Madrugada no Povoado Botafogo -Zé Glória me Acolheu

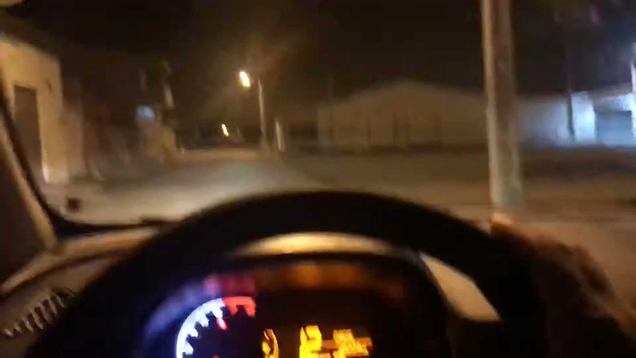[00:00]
Chegando aqui na rua da Serraria, rua do Zé Glória Agora estou em direção a sua casa,